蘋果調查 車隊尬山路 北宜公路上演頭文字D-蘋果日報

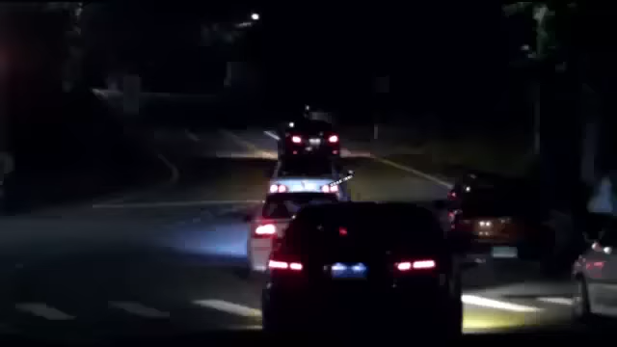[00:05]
近年因电影投文字滴效应国内掀起三道飙车热
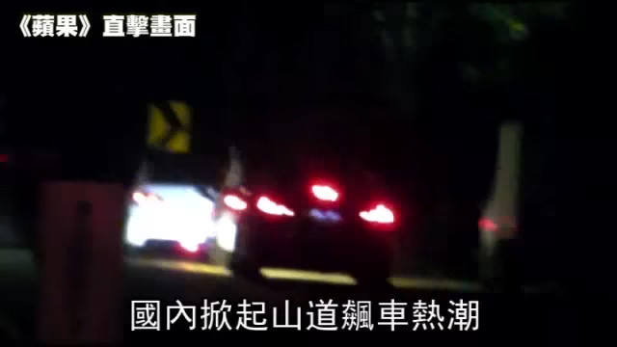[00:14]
潮但警方统计北台湾最热门有台湾秋名山之称的北宜公路去